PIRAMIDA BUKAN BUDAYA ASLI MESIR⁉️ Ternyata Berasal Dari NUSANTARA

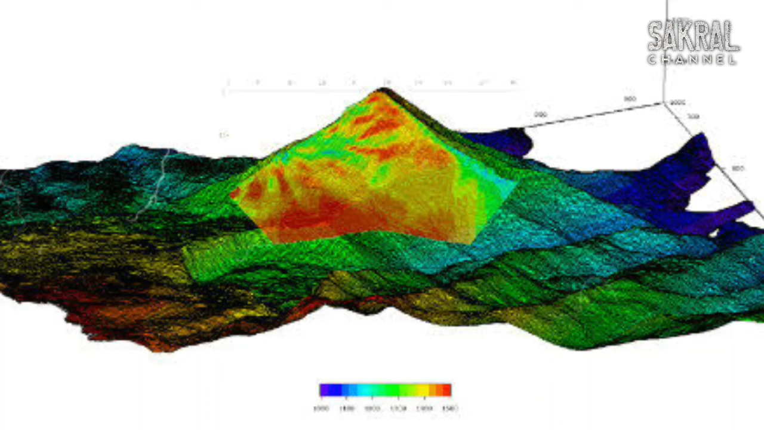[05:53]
Ada undak-undakan mirip tangga menuju puncak piramida. Di bagian dasar, ada semacam pintu dan tampak juga sesuatu yang mirip lorong di dalamnya.